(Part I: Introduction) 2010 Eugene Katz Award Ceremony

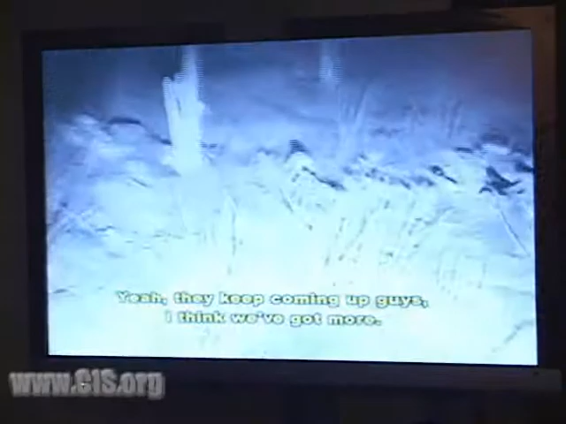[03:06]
Arriving on the scene, they find agents chasing more than 60 illegal immigrants scattering in all directions.
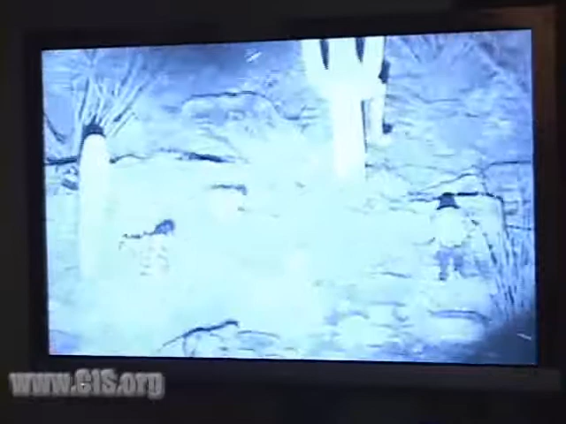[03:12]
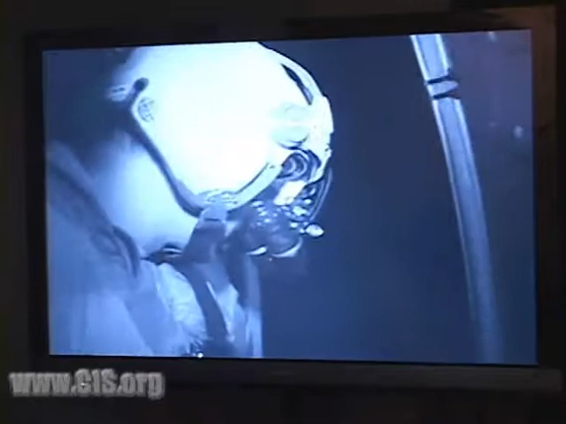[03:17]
Their eyes in the skies become even more critical for this pursuit. Go left, more.
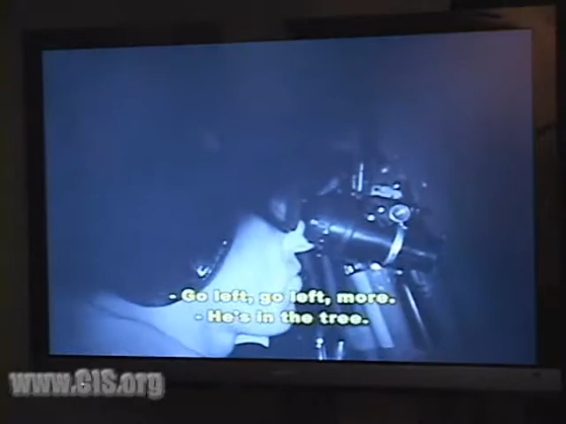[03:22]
He's up the trees. He's a backpack. There's one guy laying down. Yeah. Okay. Okay, I got a couple more here.
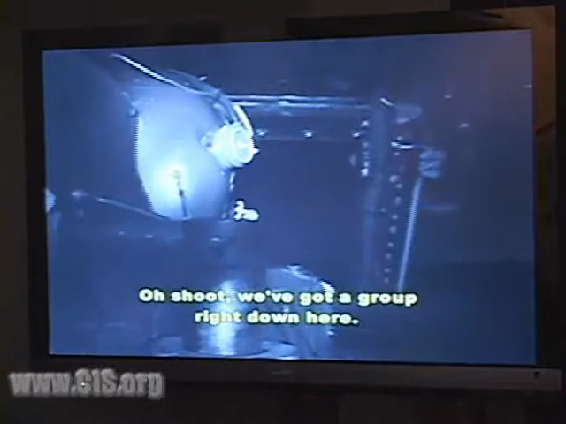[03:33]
Oh, shoot, we got a group right down here. Yeah, right. Two agents going together right here. There's a whole group.